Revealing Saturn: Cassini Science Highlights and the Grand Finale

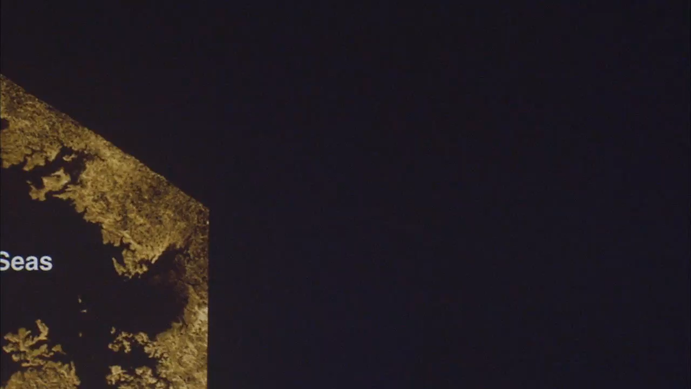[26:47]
In fact, there were lakes and seas at Titan's North Pole, lakes of methane. In fact, this Lake Ligia Mare is about 50% larger than Lake Superior. It's about 500 feet deep, which is about the depth of the Great Lakes as well.
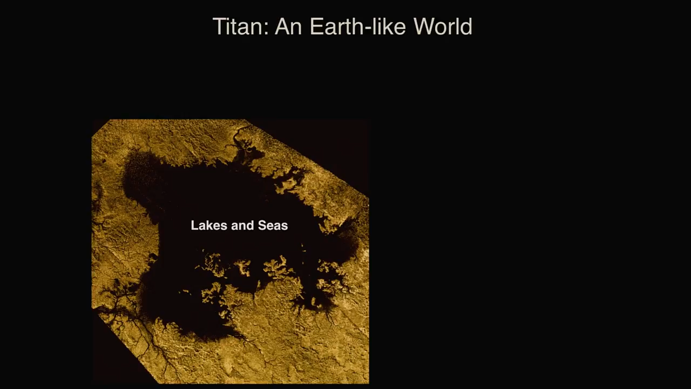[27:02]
So there's a tremendous volume of methane on the surface of Titan. And in fact, if you could gather up all of that methane, knowing the depth of this sea is a typical depth,
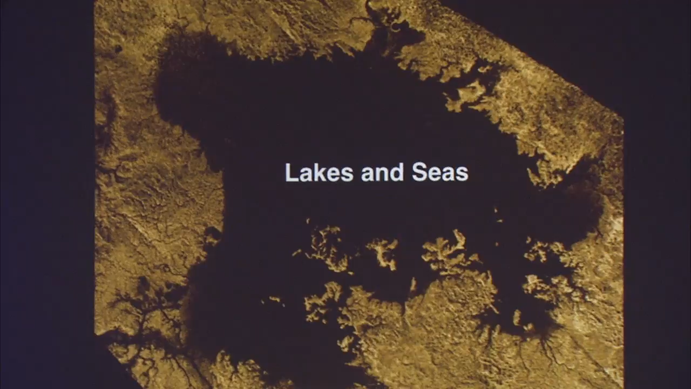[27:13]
you'd have 10 times more hydrocarbons than all of the reservoirs we have here on the Earth.